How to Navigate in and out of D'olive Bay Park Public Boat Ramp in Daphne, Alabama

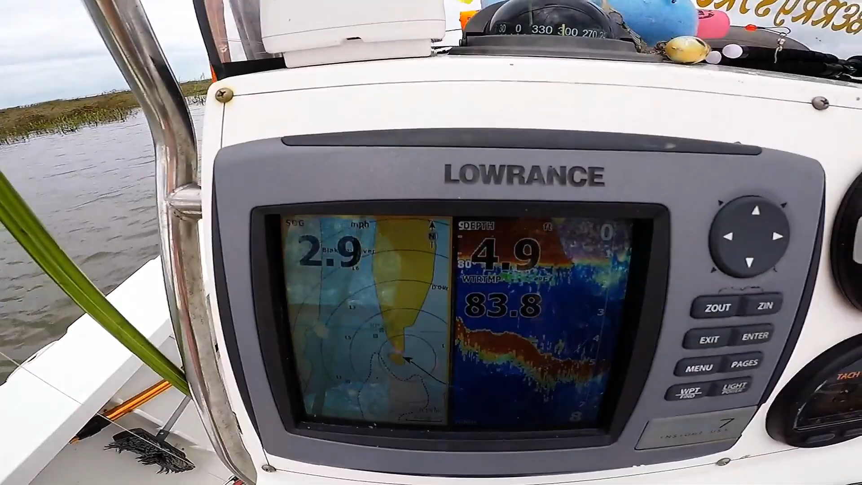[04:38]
On screen: speed 2.9 mph
got plenty of water right through here there's actually plenty of water immediately to the